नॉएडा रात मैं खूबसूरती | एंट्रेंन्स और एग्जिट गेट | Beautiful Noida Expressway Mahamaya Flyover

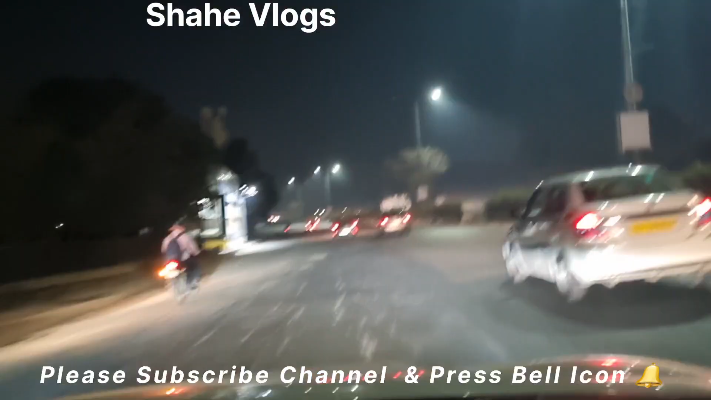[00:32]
یہ دیکھیں میں دلی سے نکلا ہوں اور میں ہوں ابھی ڈی این ڈی کے اوپر ابھی ہم دلی کے اندر ہی ہیں اب میں یہ ویڈیو
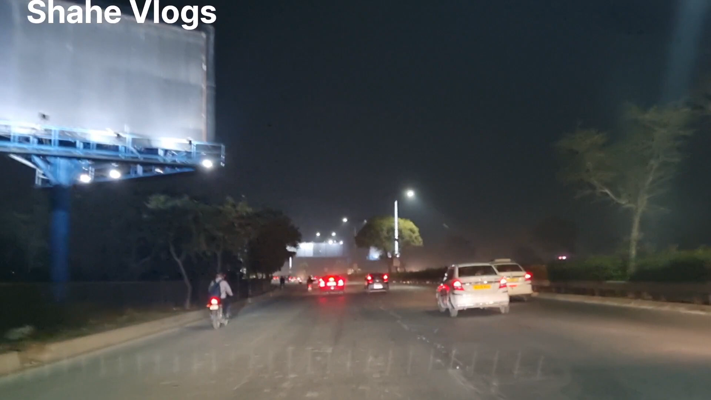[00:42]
کنٹینیو چل رہی ہے لیکن دوستو میں آپ ملتا ہوں آپ سے سیدھا نوڈا کی انٹرنس پہ دوستو یہ ریور آگیا ریور ہے جمنا کا پھول یہاں سے ہم لیفٹ لے رہے ہیں مہیور ویہار کی طرف کیونکہ جو مہیور ویہار سے آپ انٹر ہوتے ہیں دلی کے لیے نوڈا کے لیے تو وہاں پر جو آپ کو انٹرنس ملتی ہے وہ میں آپ
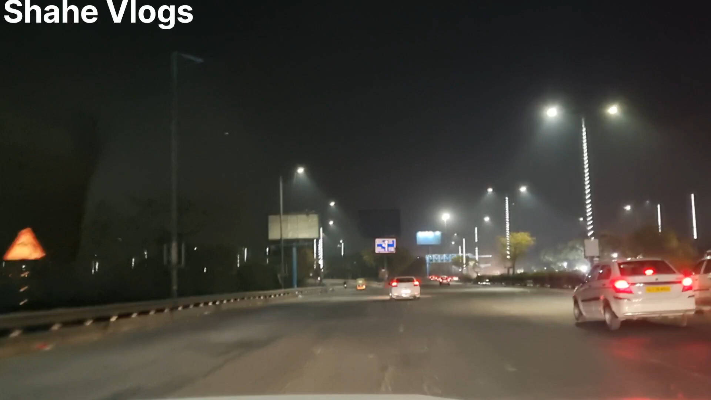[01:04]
کو دکھانے والا ہوں تو ہم نے لیفٹ لے لیا ہے یہاں سے سیدھا مہیور ویہار تو دوستو یہ روٹ ہے لیفٹ لیا میں
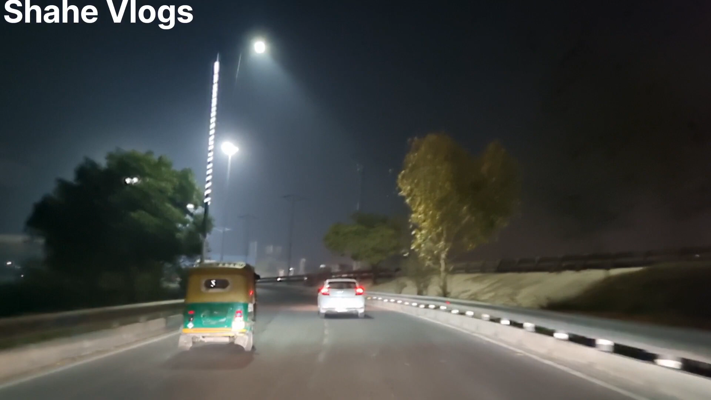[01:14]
نے یہاں پر ایک ٹائم میں ٹول ہوا کرتا تھا جب سے ڈین ڈی کا ٹائم پورا ہوا ہے تو یہ ٹول ختم ہو گیا تو ایک ایزی ہو گیا یہاں سے ہمیں خاص طور سے نیفرینس کنونی کے آشرم کے لوگوں کو جانے کے لیے یہ مہیور ویہار بہت شوٹ کٹ راستہ پڑتا ہے یہ
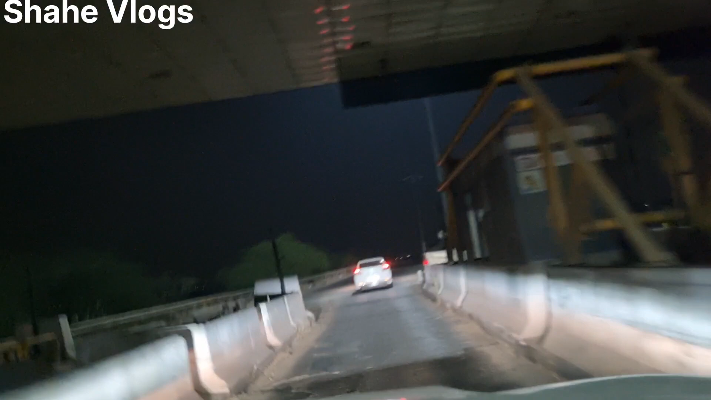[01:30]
تو ابھی ہم دلی کے اندر ہی ہیں یہ رات کا ویو ہے تقریباً دس بچ کے پچاس منٹ ہو رہے ہیں ابھی یہ دیکھو ادھر کراؤن پلازا سامنے کراؤن پلازا ہوتل آیا جاتا ہے
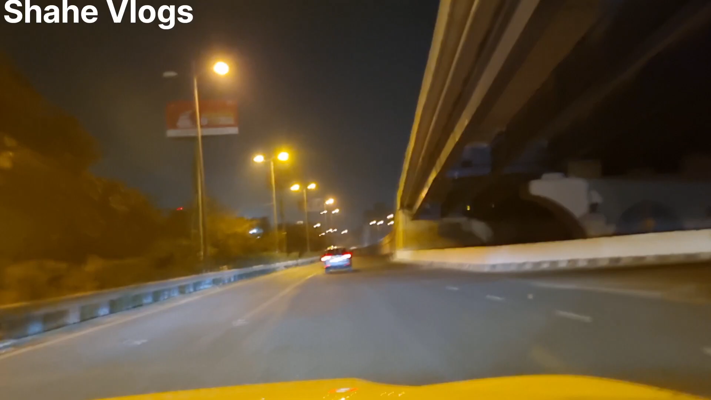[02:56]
دوستو دلی انچی آر کے اندر سیریز بتاؤں تو رات میں گھومنے کا مزا ہی الگ ہے روڑوں پر چمکتی دھمکتی لائٹ ہے اور ٹرافیک بھی بہت کم رہتا ہے خاص طور سے نویٹا میں تو دن میں بھی ٹرافیک کم رہتا ہے کیونکہ نویٹا ایک ڈبلپ سٹھی ہے پوری انفر سیکچر اچھا ہے نویٹا کا تو اس لیے دلی میں تو بہت زیادہ بھیڑ ٹرافیک رہنے لگا تو جیسے آپ انٹر کرتے ہیں تو ہمارا
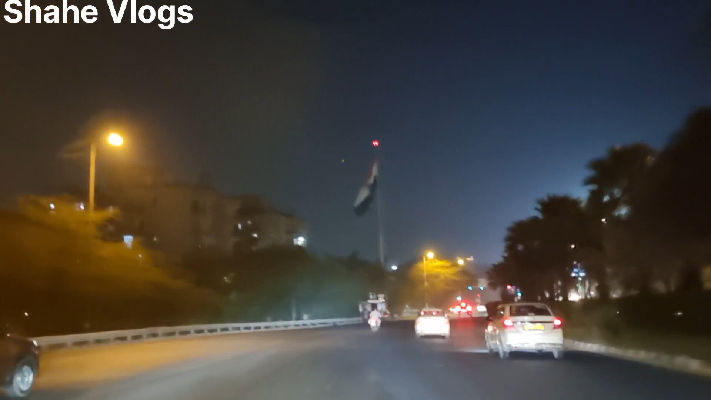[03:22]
فلیگ آیتا ہے دیش کا ہندوستان کا چھنڈا دیکھئے ماشاءاللہ کیسے لہر آ رہا ہے دوستو یہاں سے ہماری خوبصورتی سٹارٹ ہوئی آتی ہے نویٹا کی تو یہ جیسے آپ انٹر کرتے ہیں سیکٹر سولہ آتا ہے لیفٹ میں اور یہ لیفٹ انٹر کرنے کے بعد سیدھا آپ کا یہاں پر نویٹا میں آپ کا سواگت ہے تو یہ دیکھئے یہ کتنی اچھا یہاں
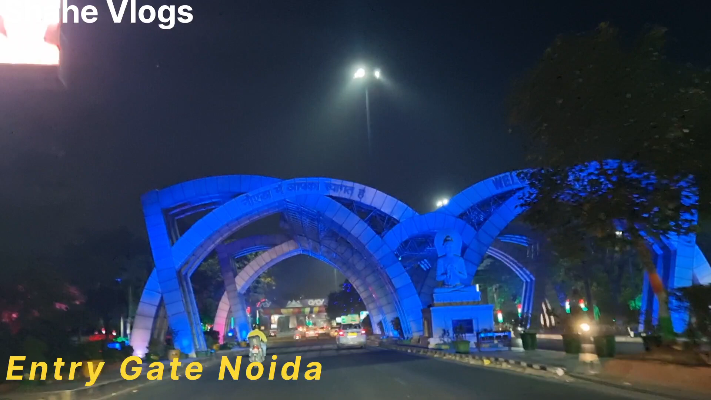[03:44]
پر انٹری دور بنا رکھا ہے نویٹا یہاں سے سٹارٹ ہوئی آتا ہے پیڑوں پر کمبوں پر ریڈ وائیڈ گرین لائٹیں دے رکھیں ترنگے کا روپ
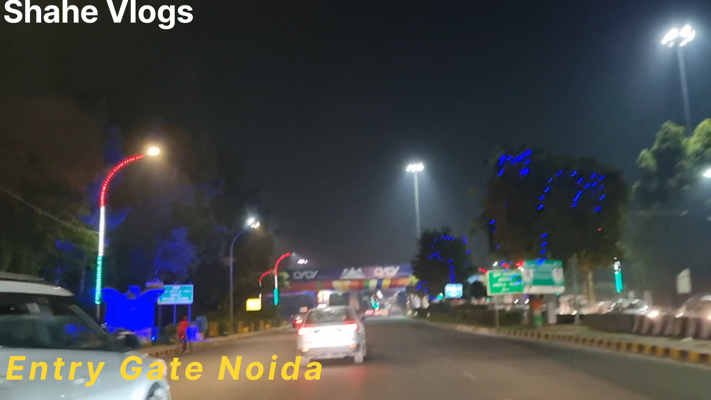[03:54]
دے رکھا ہے تو نویٹا کی یہ خوبصورتی ہے اور جتنے بھی انڈر پاس آئیں گے
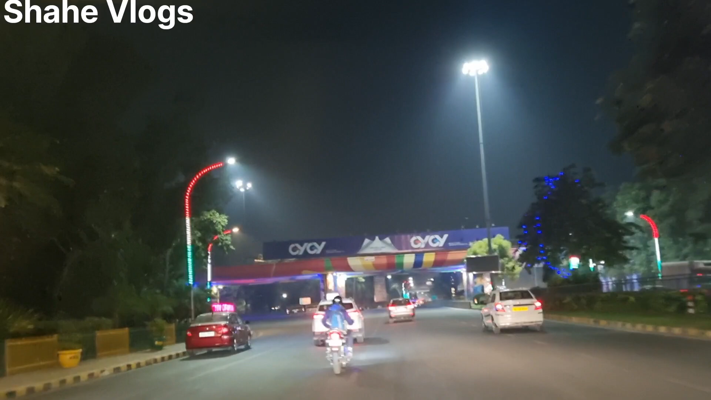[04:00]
جتنے بھی انڈر پاس آئیں گے وہ بڑے خوبصورت طریقے سے بنائیں یہاں پر اور یہ دیکھئے یہاں پر سب سے اچھی چیز نویٹا سٹی آف اپیرز
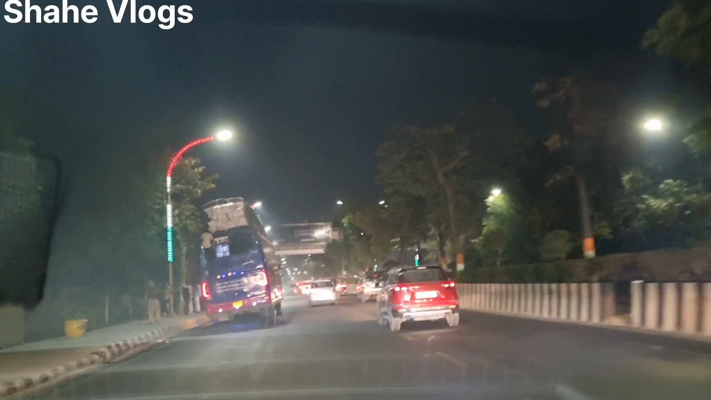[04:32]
دوستو یہ دیکھو کتنا خوبصورت ہے نویٹا کتنی پیاری پیاری لائٹیں لگا رکھی ہیں یہاں پر اور کھلے کھلے روڈ ہیں بڑے بڑے پیڑ ہیں اکسیجن کی اگر میں بات کروں یہاں پر ایک وائی لیویل یہاں بیسٹ آتا ہے مطلب ہے ڈلی میں انٹر کرتے ہیں تو کم ہو جاتا ہے یہاں پر آنے کے بعد رائٹھنڈ سائڈ میں میرے ایک پارک آتا ہے جو مائیواتی کا پارک آتا ہے ابھی ہم
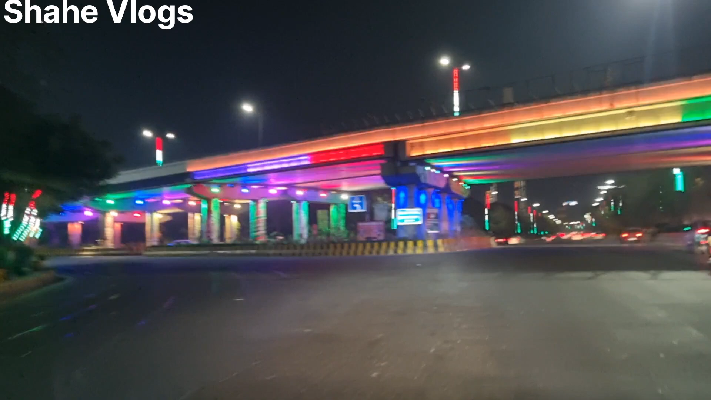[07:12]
یہ خوبصورتی ہے نویڈا کی یہ خوبصورتی ہے نویڈا کی
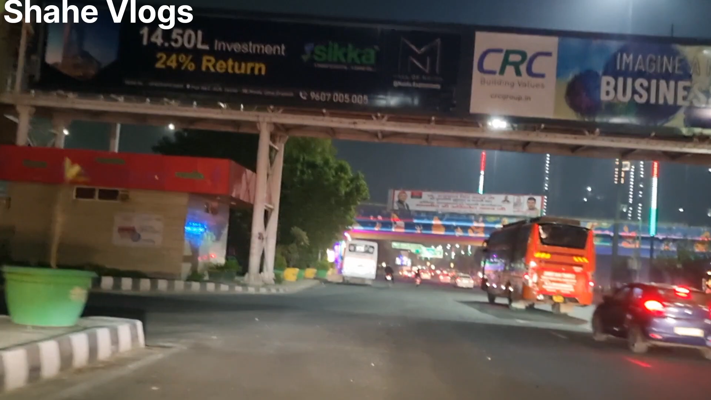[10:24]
تو دوستو یہ ہے مہم آیا فلائیور مہم آیا فلائیور کے نیچے دیکھیں کس طریقے کیا خوبصورت یہ لائٹے دے رکھی ہیں
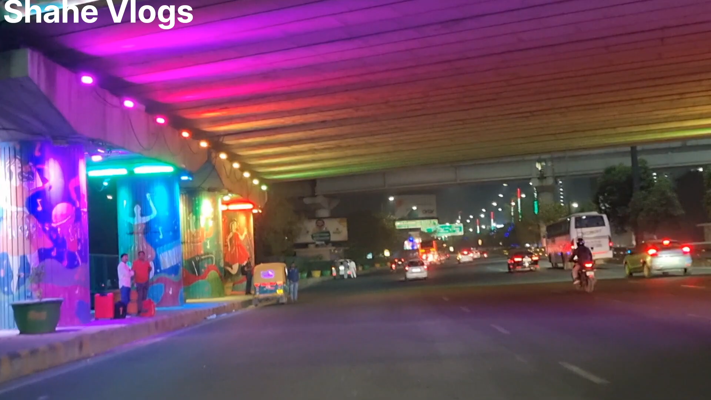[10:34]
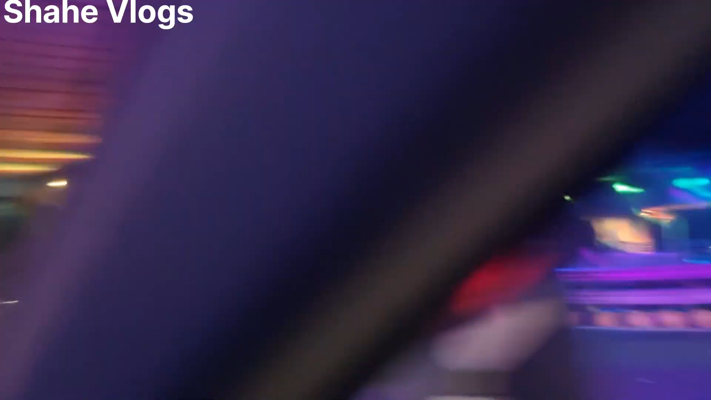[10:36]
یہ دیکھیں آہ یہاں فلائیور پر چتر دے رکھیں ڈیزائن بنا رکھیں اور اب میں آپ کو دکھانے والا ہوں آگرہ کا تاج محل جو اپستت ہے نوڑا مہم آیا فلائیور پر
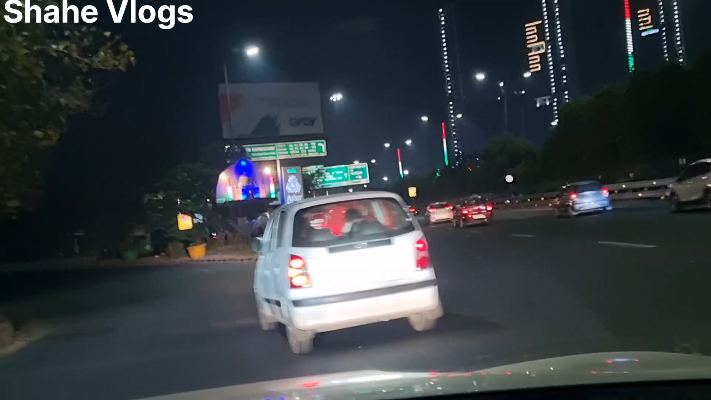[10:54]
یہ یہ تاج محل ہے یہ خوبصورتی ہے نوڑا کی